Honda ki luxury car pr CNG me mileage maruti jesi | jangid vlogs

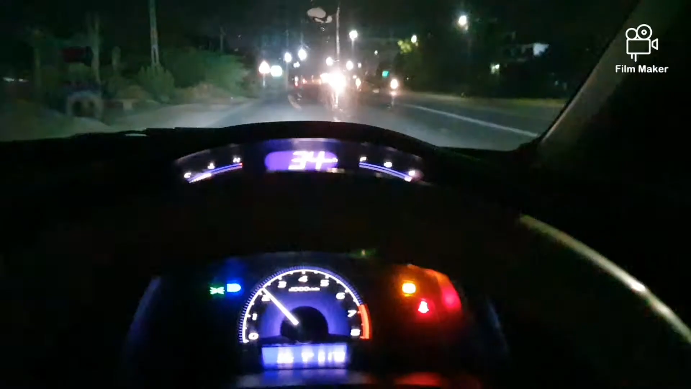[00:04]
हालो दोस्तों वेलकम टू मैं चैनल दोस्तों जब मैंने स्विक का ओनर्सिफ रिव्यू बनाया था और उसमें सी एंजी का माइलेज लोगों को बताया था तो लोगों को बरोसा नहीं है उन
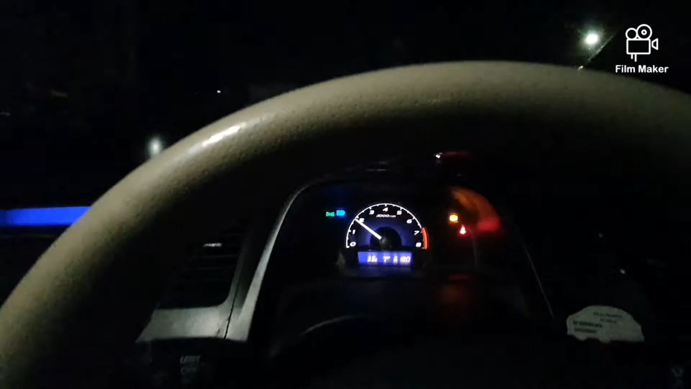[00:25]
लोगों जाएंगे
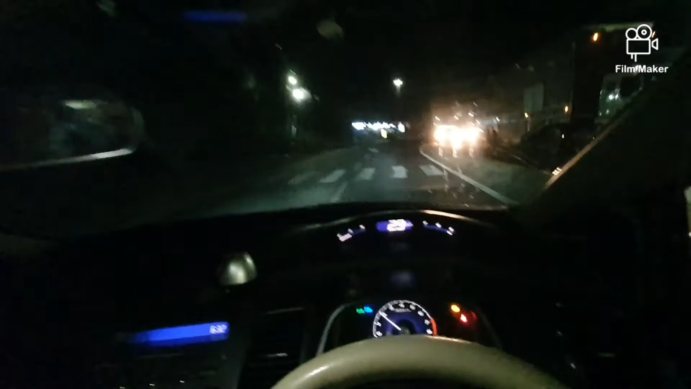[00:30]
और दोस्तों इसमें हाइवे और थोड़ी सिटी मिक्स अलेगी अभियास गैस की लाइट वगयरा देख सकते हैं जो ब्लिंकिंग कर रही है जिसमें गैस खतम जैसी हो चुगी
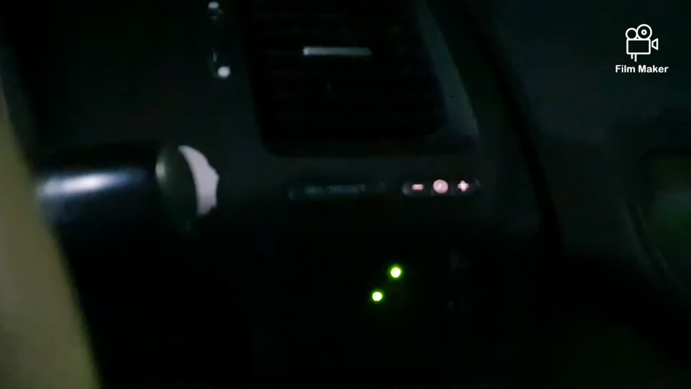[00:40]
है कुछ किलोमेटर पर चल सकती है जब लिंकिंग होती है तो कम 15 किलोमेटर जैसी चल � दिया
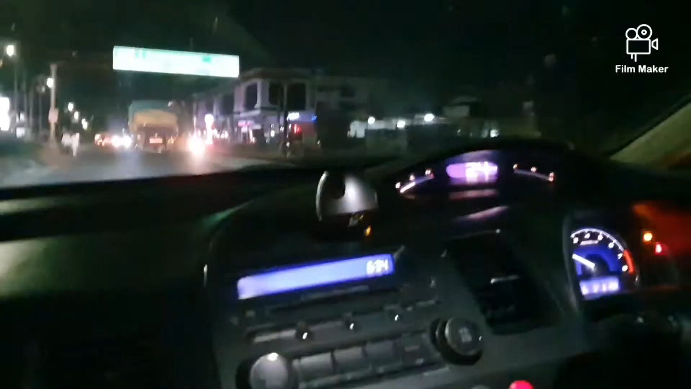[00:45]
जिसमें से मैंने 12-13 किलोमेटर को चला दिये और अभी आने वाला है सिए जी पंप तो हम इसको करा
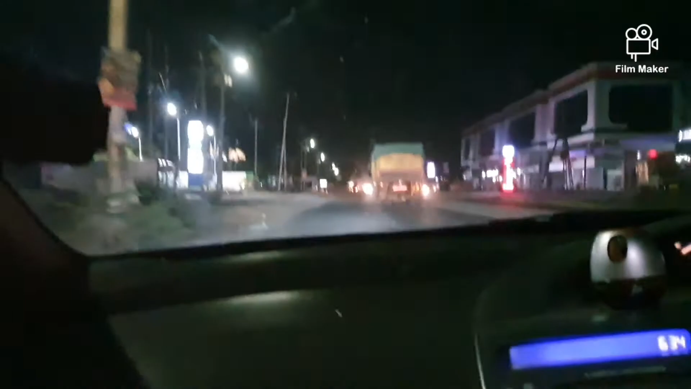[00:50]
लेते हैं फुल फिर आपको आईडिया आ जाएगा कि आप पेट्रोल पंप पे
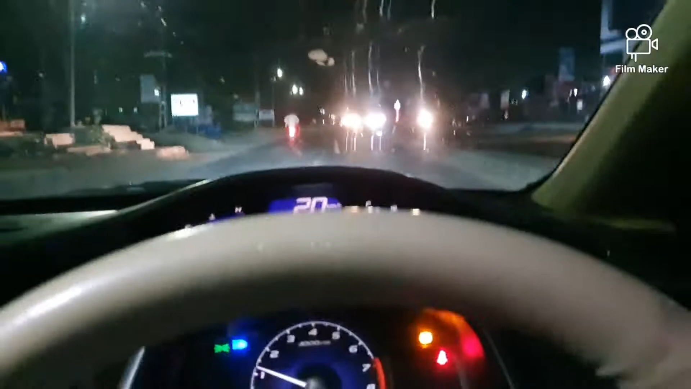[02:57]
आपको आईडिया आ जा चालूँ है एसमें